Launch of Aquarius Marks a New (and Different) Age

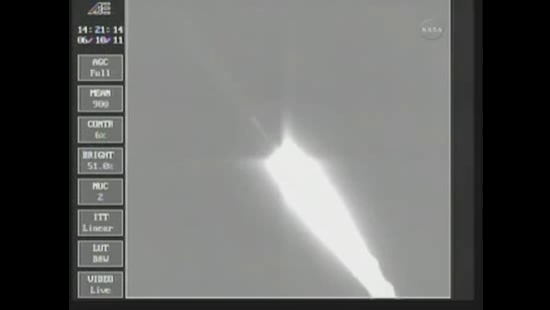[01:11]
We have burnout. We'll be holding on to those solids for about another 30 seconds to assure we have a safe water impact point.
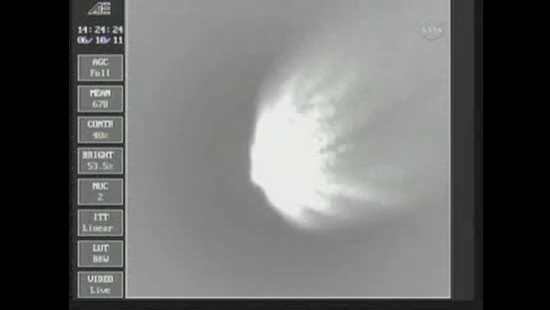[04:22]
Minutes, 15 seconds. Stand by for main engine cut off.
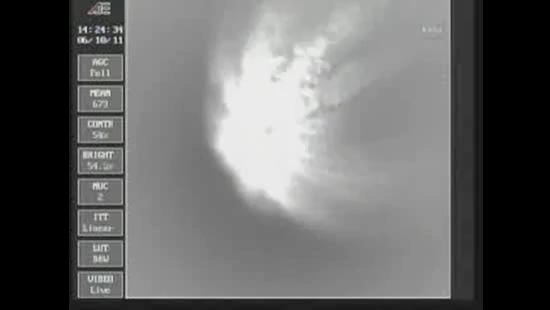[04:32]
Chamber pressure has decreased. We have MECO standing by for VECO. We have VECO standing by for 1-2-SEP. And we have separation.
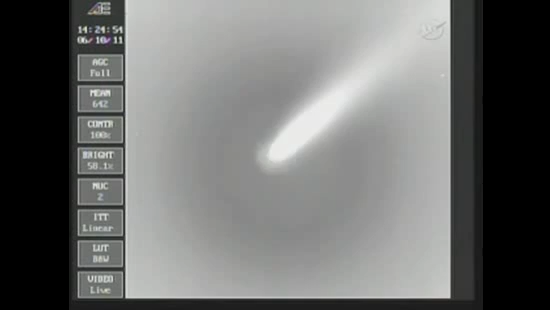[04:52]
Standing by for ignition. And we have ignition on the second stage. Second stage chamber pressure is a rising good steady state level in the second stage.
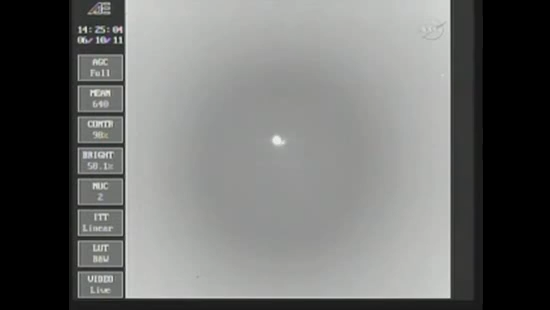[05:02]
Standing by for fairing jettison. We have jettison command.